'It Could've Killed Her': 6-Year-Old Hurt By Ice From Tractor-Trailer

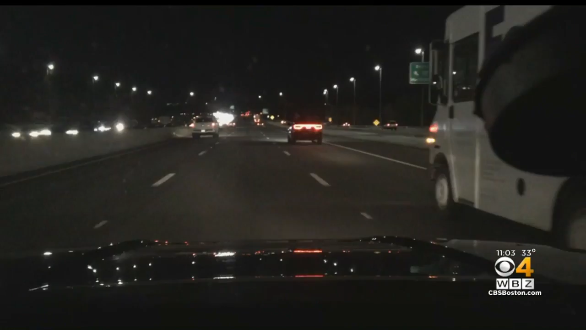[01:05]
afternoon when a large piece of ice flew off an 18-wheeler and threw their windshield. And I was beeping like crazy trying to get the guy's attention.